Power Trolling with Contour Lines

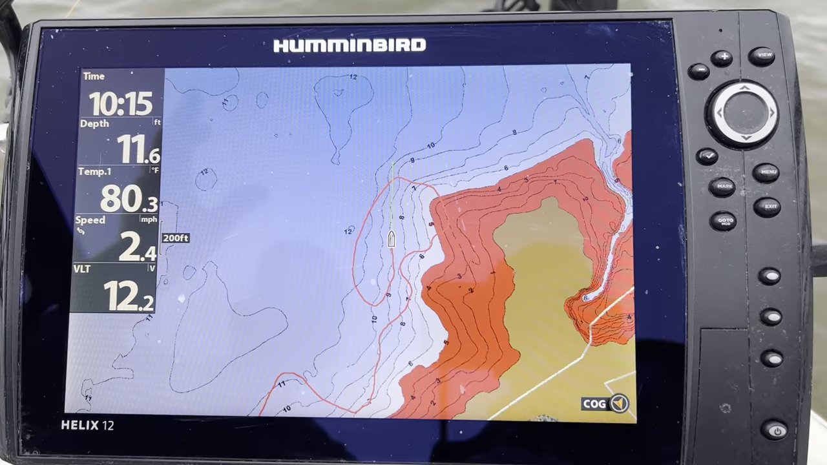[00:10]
On screen: depth 11.6 ft, water 80.3°F, speed 2.4 mph
Hey guys this is Aless Smith with B&M Pro Staff. I want to kind of give you an idea we're power trolling today. I happen to be on Enid Lake but I just wanted to give you an idea on a contour line and how we run power trolling. So basically this time of year you've got these fish suspended on these ledges and you see the tight contours on the outside edge of this contour line right there.
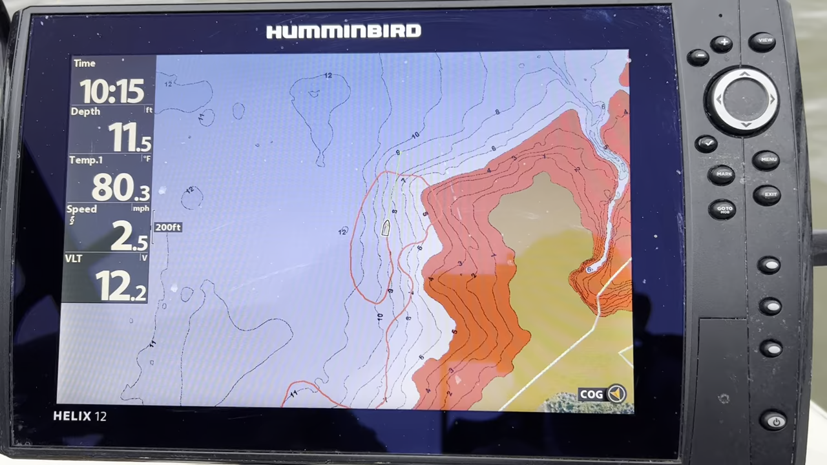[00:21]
On screen: depth 11.5 ft, water 80.3°F, speed 2.5 mph
So we just want to kind of point out how we run some ways that you may be able to catch fish a little bit better especially if you're power trolling.